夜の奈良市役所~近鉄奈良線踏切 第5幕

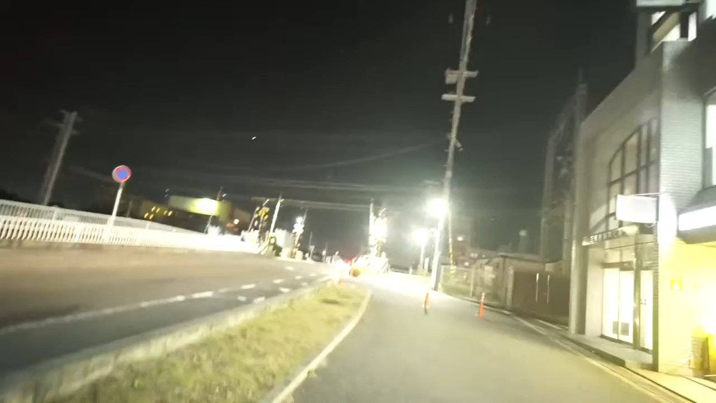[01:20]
電車先ほど通過いたしましたけどね、まあこちらがね、奈良の中心ですね。観光地というよりね、ごくごく普通の